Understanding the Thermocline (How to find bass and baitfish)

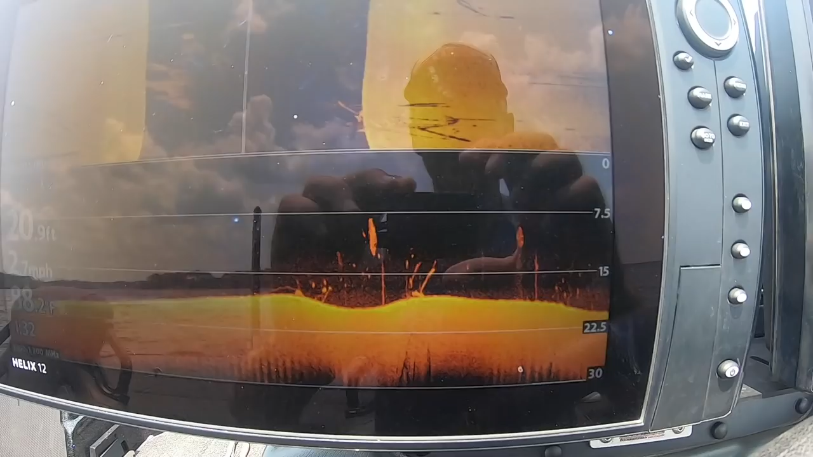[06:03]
all right so as you can see you can kind of see a halfway thermocline right there
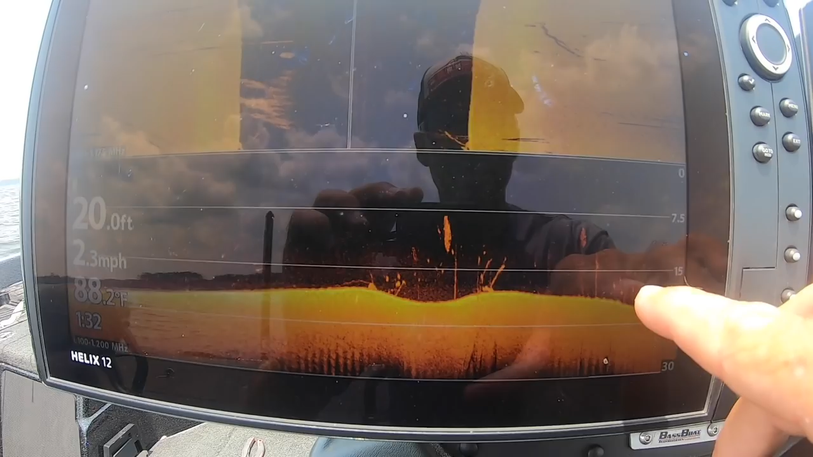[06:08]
On screen: depth 20.0 ft, water 88.2°F, speed 2.3 mph
you see it how it's a little bit fuzzier right there
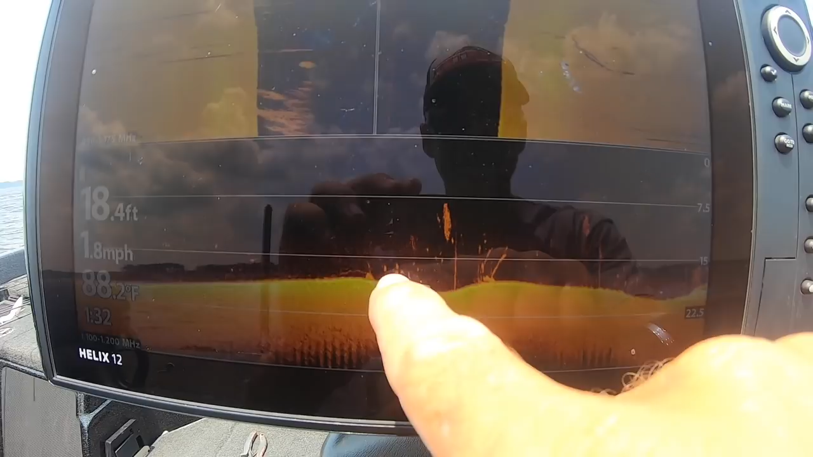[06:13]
On screen: depth 18.4 ft, water 88.2°F, speed 1.8 mph
and if you notice all them fish are either right at that thermocline or above
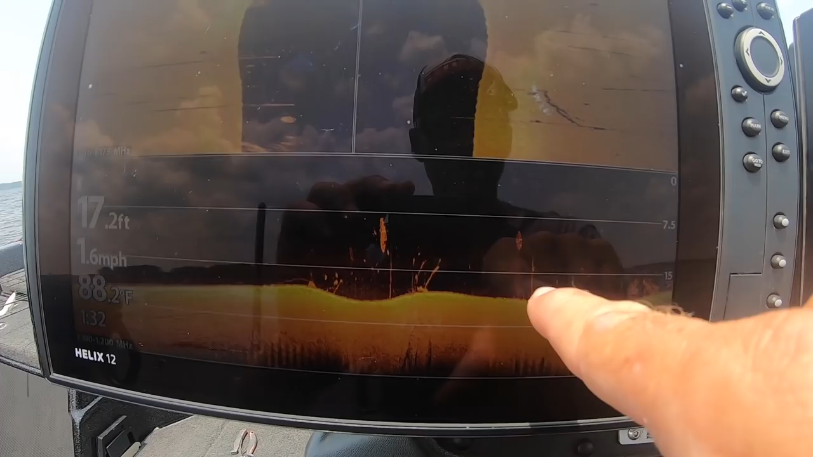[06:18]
On screen: depth 17.2 ft, water 88.2°F, speed 1.6 mph
it so
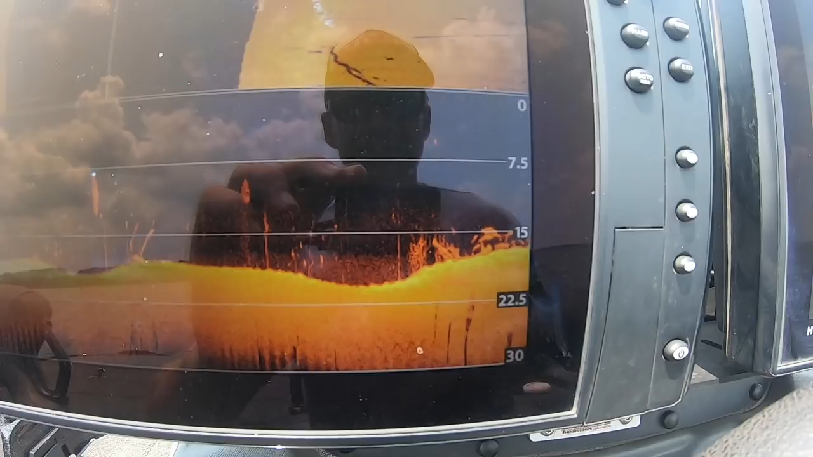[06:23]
there goes a lot of them right there look at them
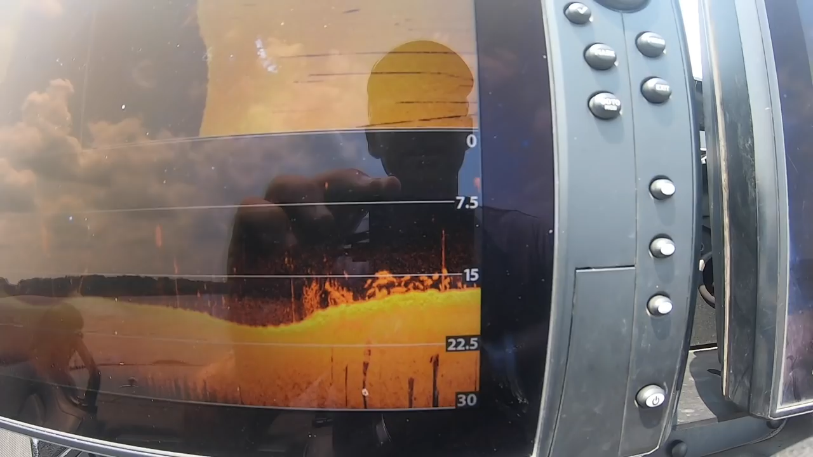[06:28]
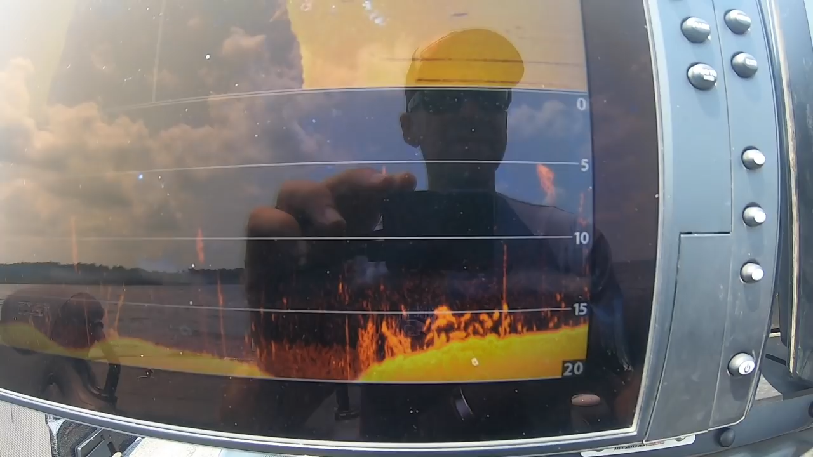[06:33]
but but you notice that thermocline that's what i really want to show y'all is this thermocline
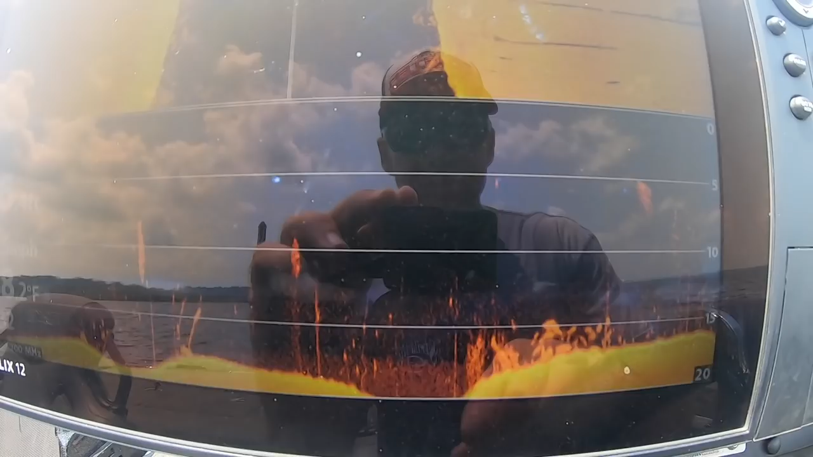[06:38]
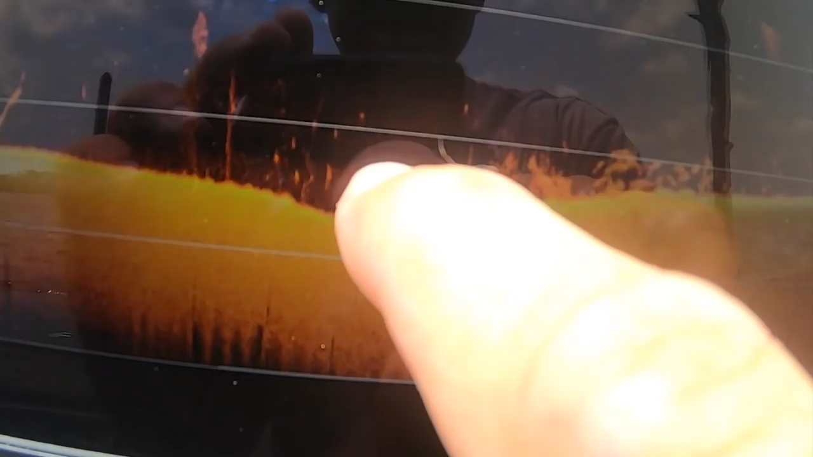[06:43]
right there you notice how them fish set imagine it draw imaginary line like and put a ruler up here
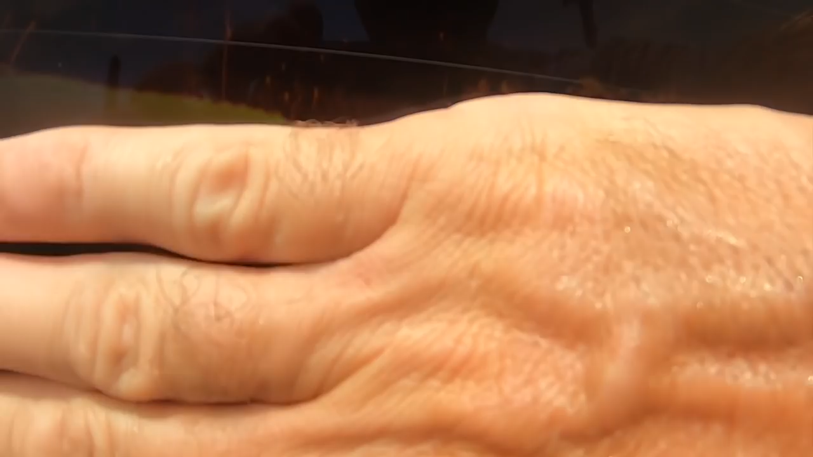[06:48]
now if y'all look real close you can see that thermocline okay see that
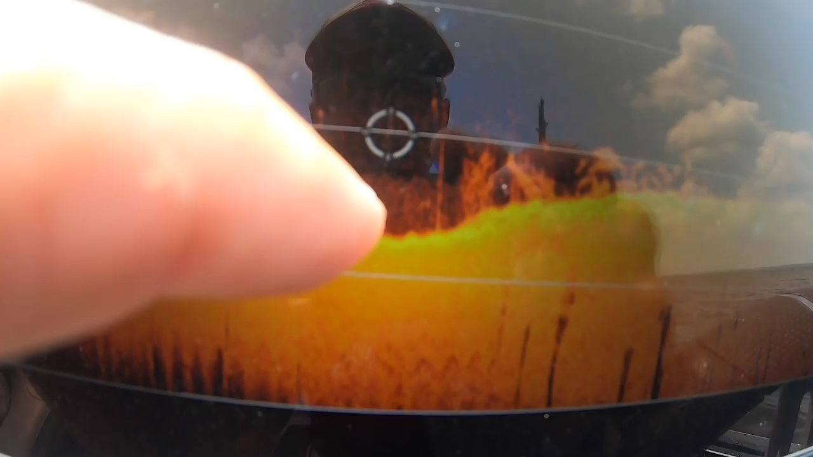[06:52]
dip there's that thermocline right there okay and look it even goes
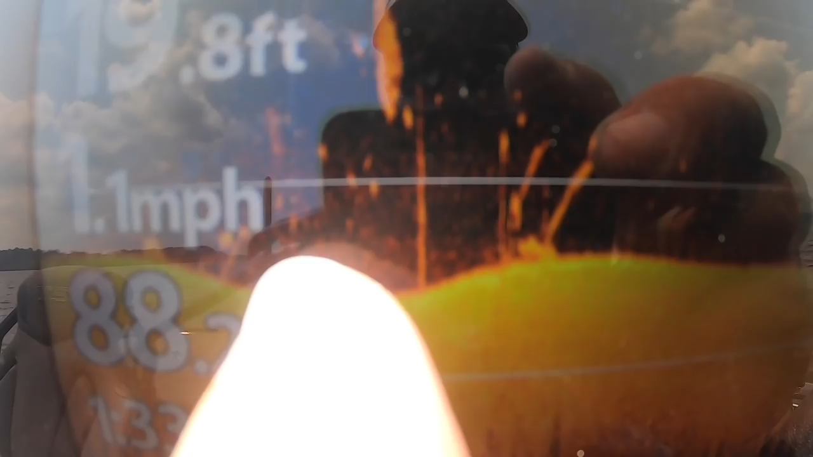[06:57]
over here okay where it dips now watch this if i if i drew imaginary
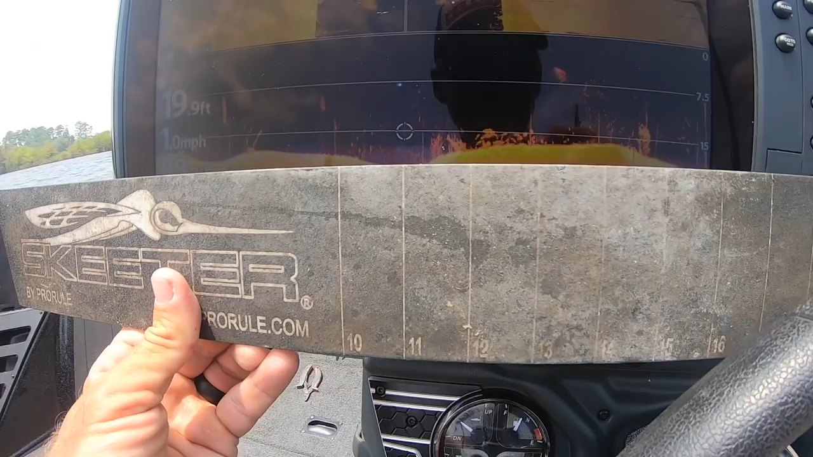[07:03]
On screen: depth 19.9 ft, speed 1.0 mph
put that ruler right where them that thermocline is right and you just
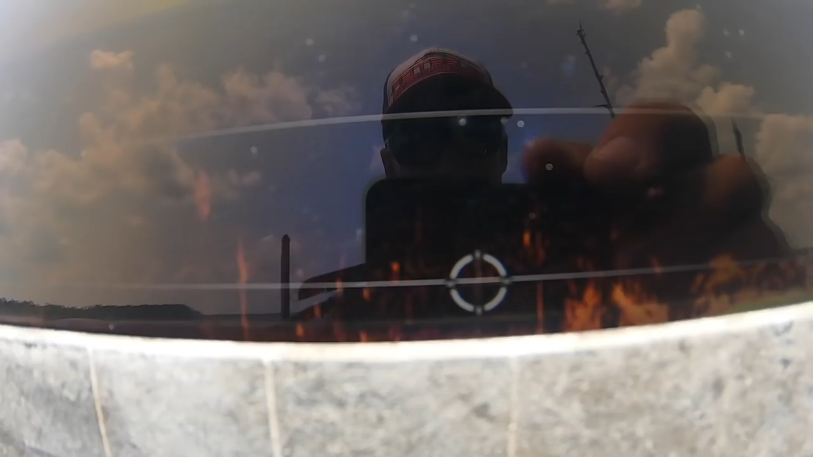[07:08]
see that
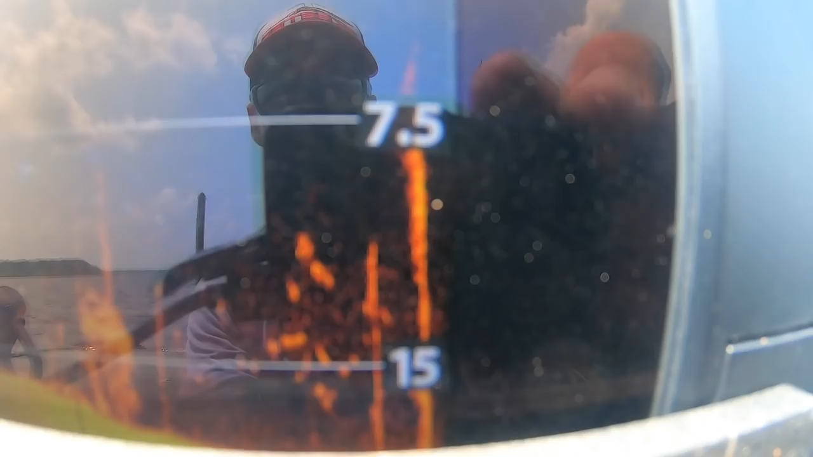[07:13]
and if you look over here see that i'm still in line then fish are above that thermocline
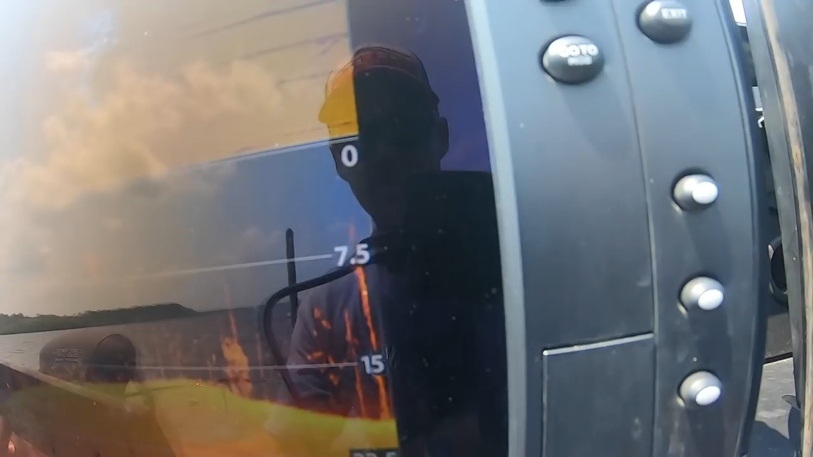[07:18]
so watch i'm gonna get out of here in 20 so i'm out here in 20 now
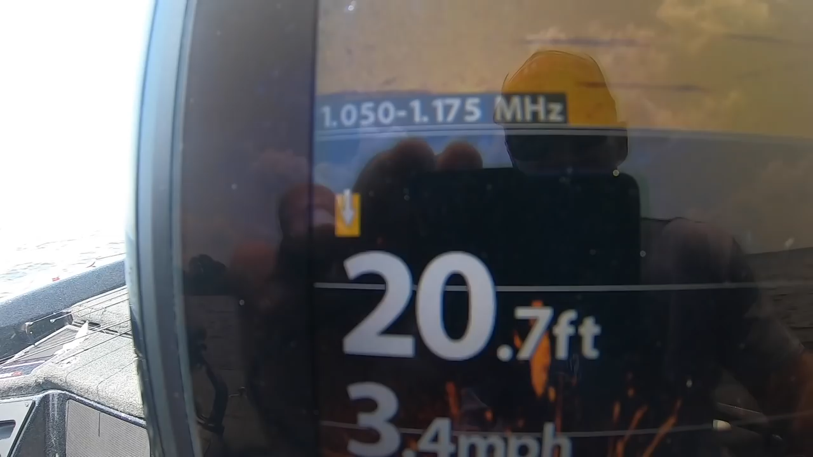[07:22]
On screen: depth 20.7 ft, speed 3.4 mph
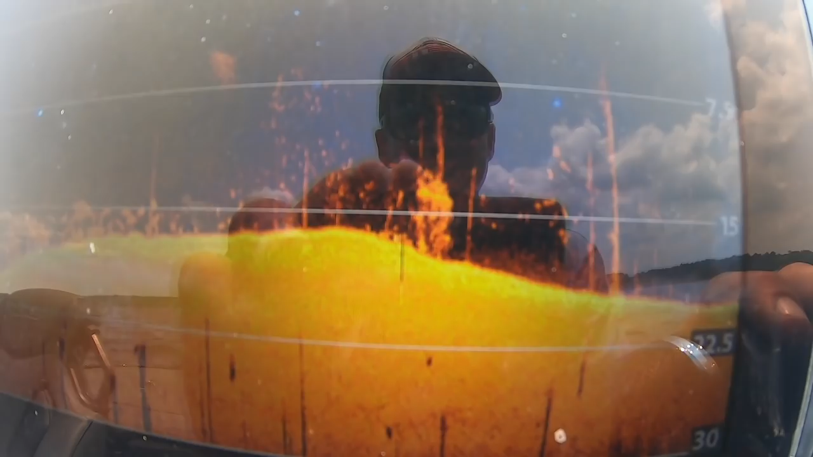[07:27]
and watch you'll be able to start seeing that thermocline
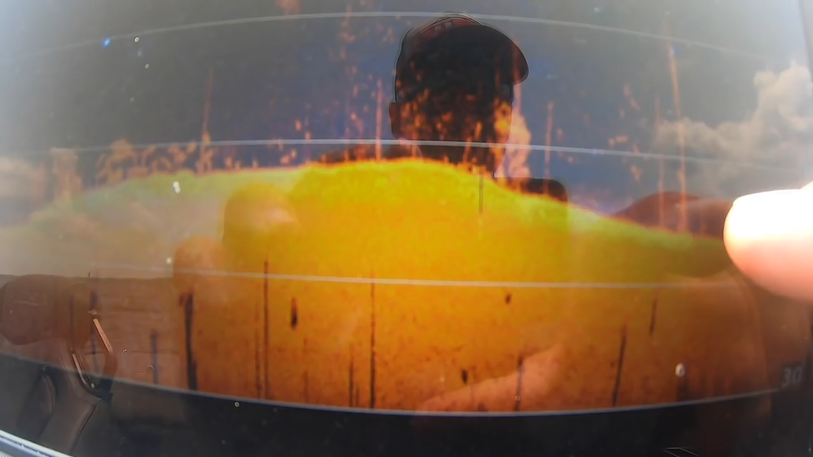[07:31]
again it's a small little thermocline but it's about right there same deal around 15 16 foot
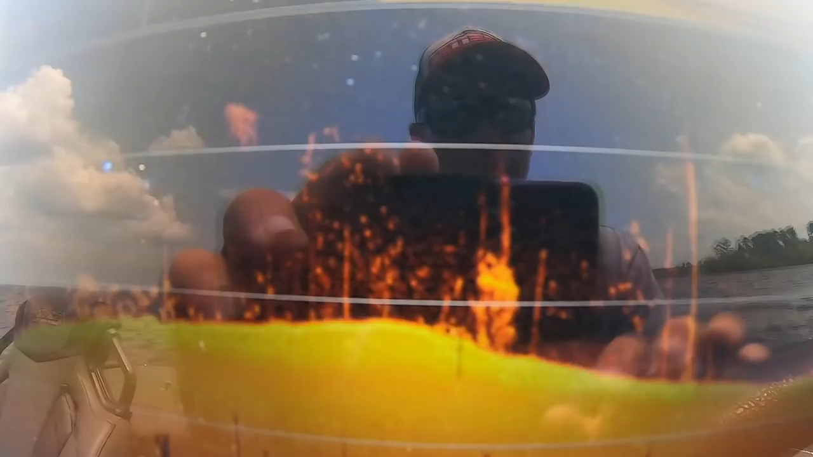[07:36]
but if you notice what do you see notice how there's no fish below that line
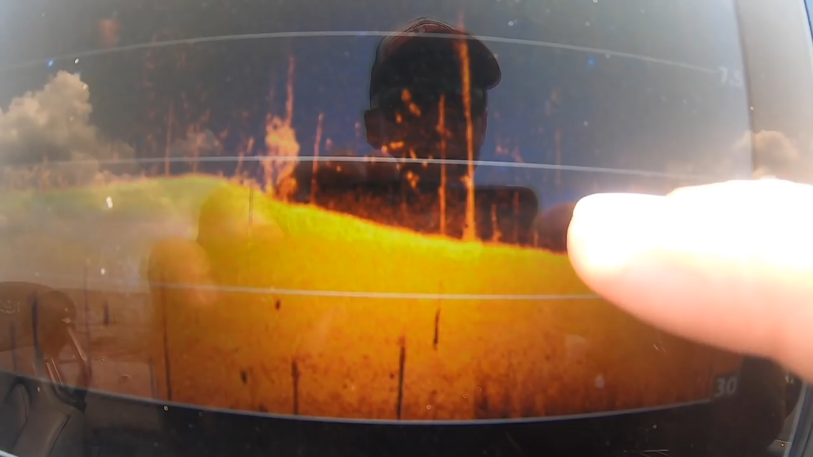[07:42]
see they're still staying around that 15 foot
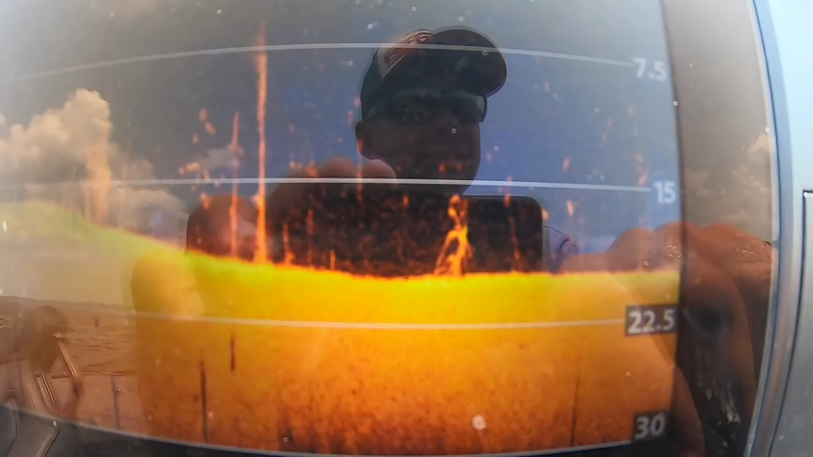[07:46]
15 16 17 foot it if you see over